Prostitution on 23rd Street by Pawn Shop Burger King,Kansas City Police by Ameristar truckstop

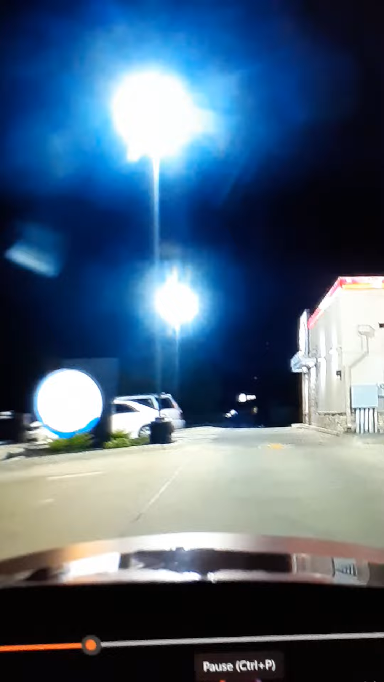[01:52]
and right over here off side street right there
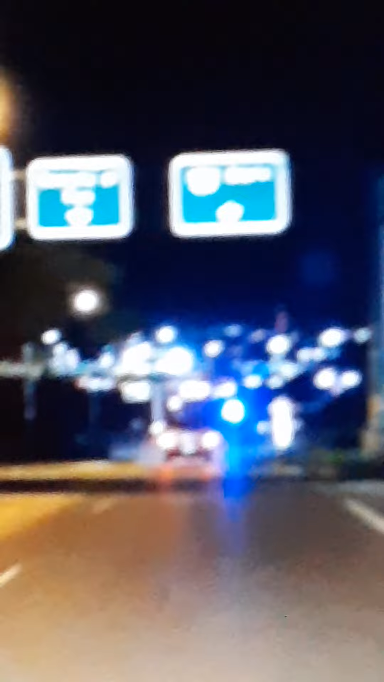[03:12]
now what you're looking at right here is uh we went up to World's Fun Halloween Haunt and uh can't see Missouri I believe it's Kansas City Missouri I don't believe it's Clay County Clay County's up there though but uh there was one that passed us now we're getting ready to go on down here to Ameristar Casino and that's where this is going on you guys to see that flashing in front of us here you see it
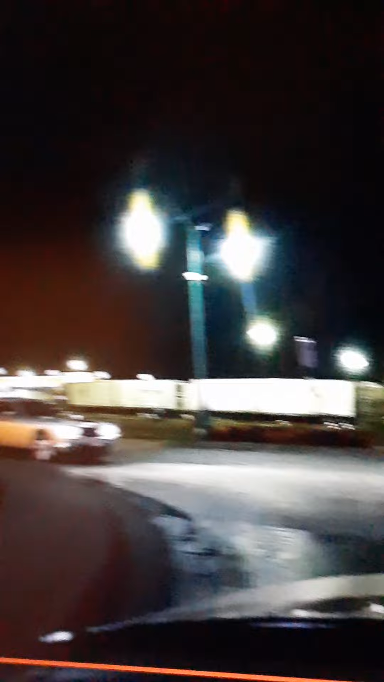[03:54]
anyway uh truck stop across from Ameristar you can see from my back dash cam where they all went